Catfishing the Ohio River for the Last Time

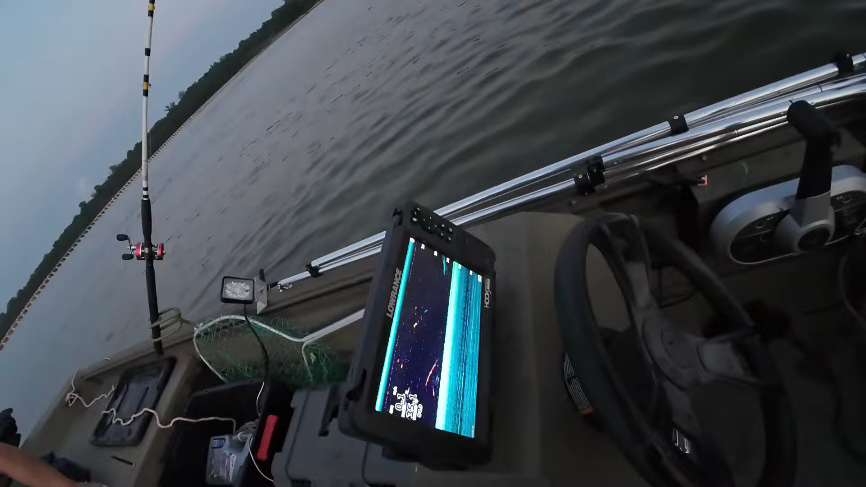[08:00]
matter of fact i'm still scanning fish all over pretty close to the bottom